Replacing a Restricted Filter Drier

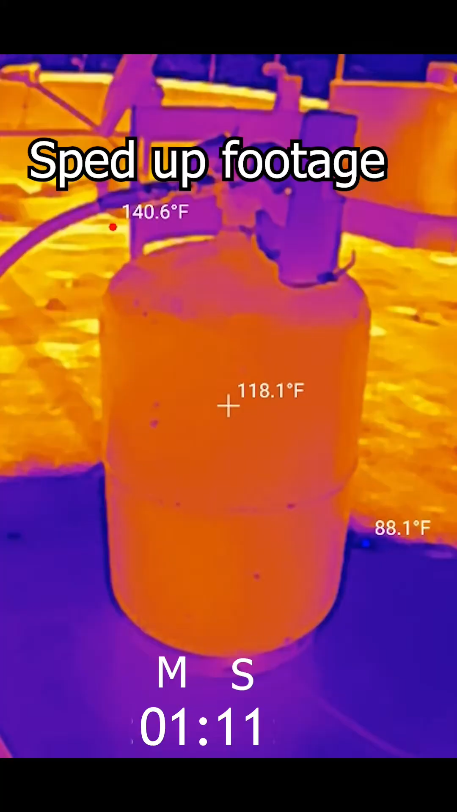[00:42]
On screen: spot 118.1°F, max 140.6°F
So that thing is getting pretty dang hot.
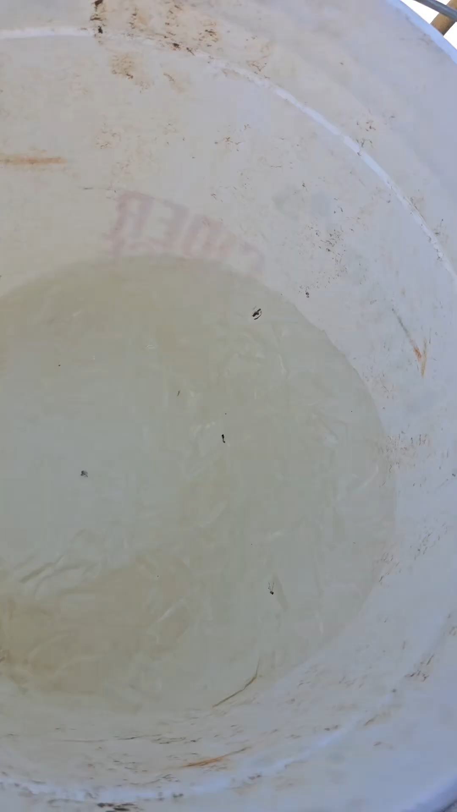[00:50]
What I like to do is take a bucket of ice water and set this down in the ice water. Take this.
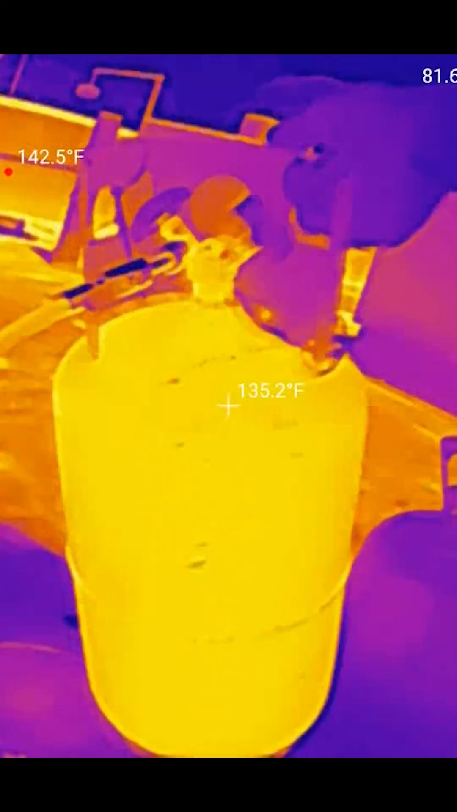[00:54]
On screen: spot 135.2°F
And we're going to put her down inside the ice water.
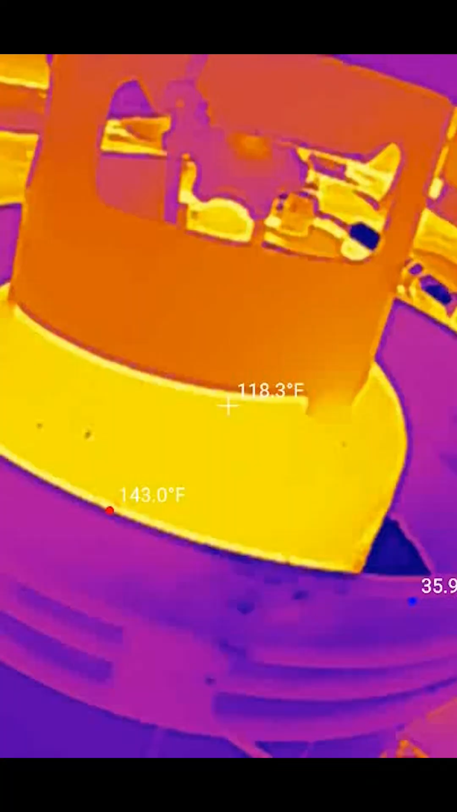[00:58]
On screen: spot 118.3°F, max 143.0°F
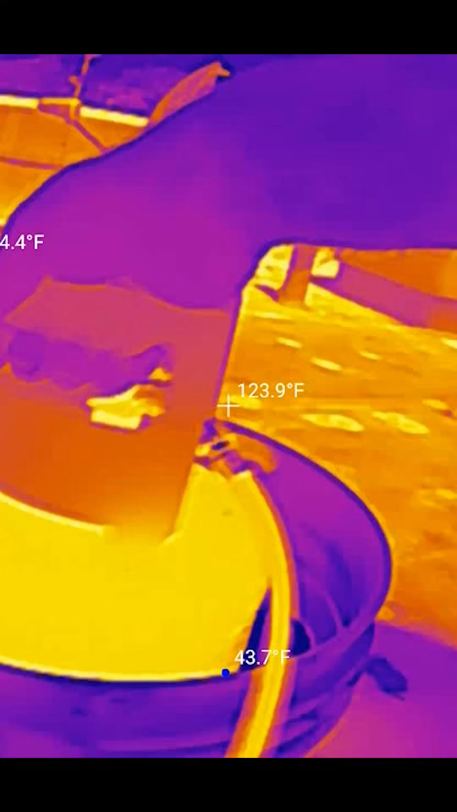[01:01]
On screen: spot 123.9°F
That's going to help that gas condense down into a liquid.
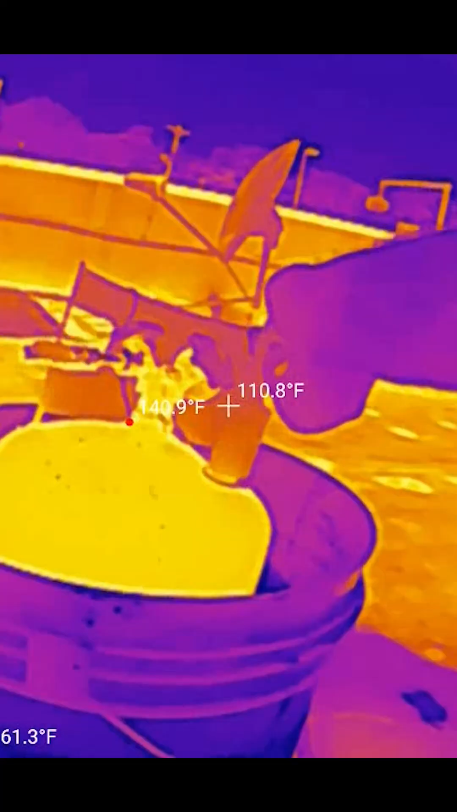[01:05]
On screen: spot 110.8°F
Because we're giving it away to get rid of its heat more easily. And also since it's so hot out, put that in our ice water.
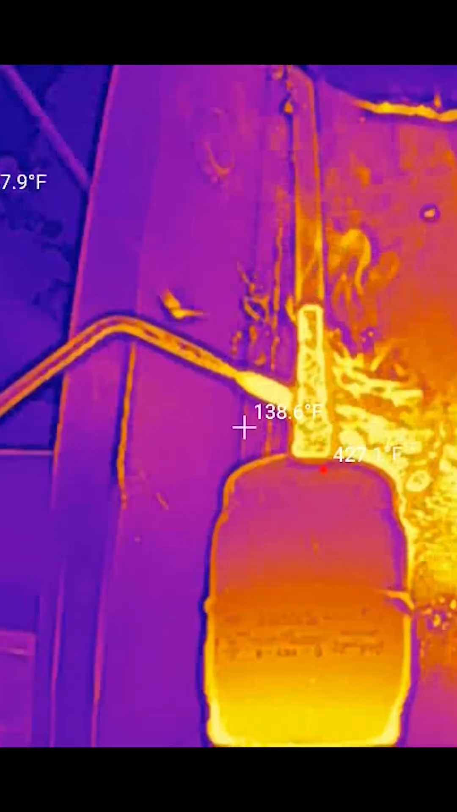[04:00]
On screen: spot 138.6°F
That's pretty cool looking. I can't even see that here in person.